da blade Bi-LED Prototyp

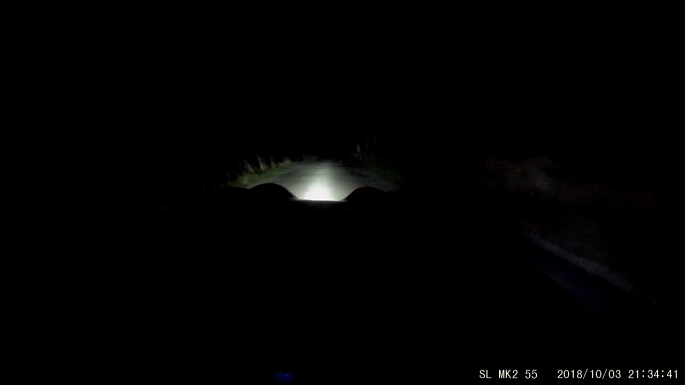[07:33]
Fernlicht, Abblendlicht, Fernlicht, Abblendlicht und The Blade, Abblendlicht, Fernlicht, Abblendlicht, Fernlicht.